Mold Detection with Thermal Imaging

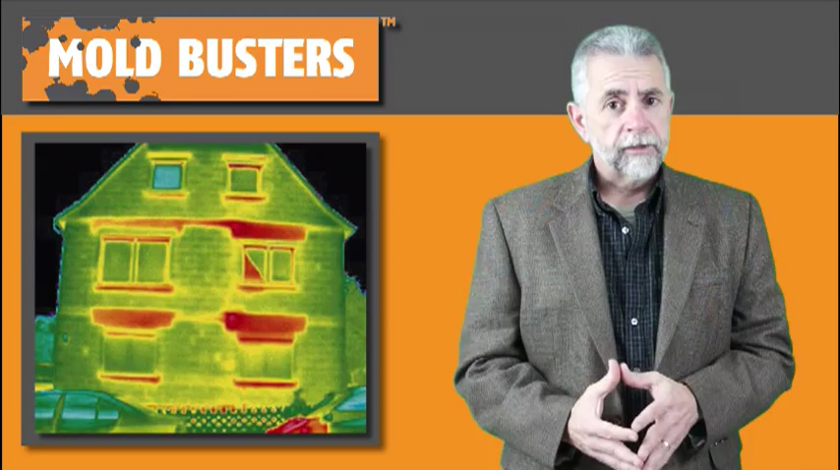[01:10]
It really is excellent, however, in helping to identify issues in walls and floors and ceilings where mold growth is likely to occur.